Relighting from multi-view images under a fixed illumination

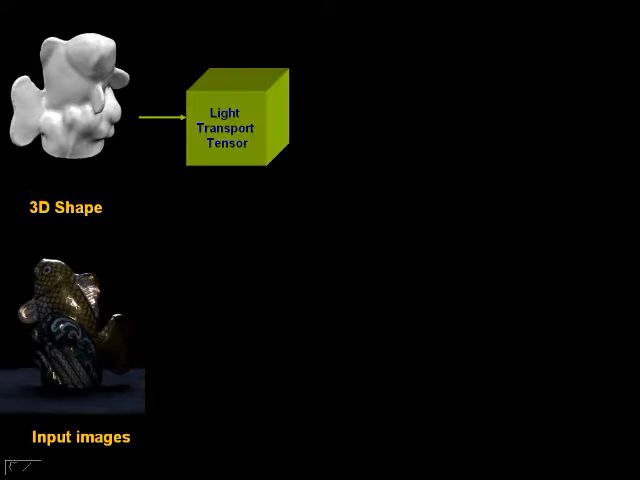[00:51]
From the 3D shape, we compute the light transport tensor of the diffuse and specular material.